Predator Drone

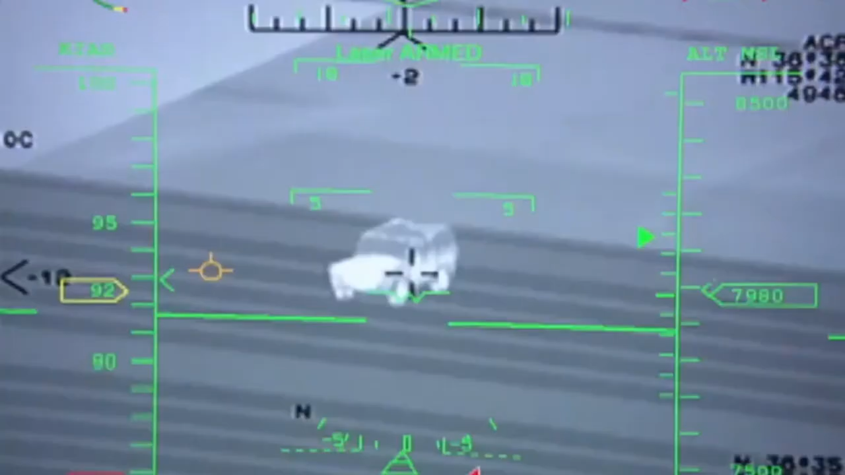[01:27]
Basically it picks up the laser energy and it guides directly to the laser spot that the sensor operator is putting on the target.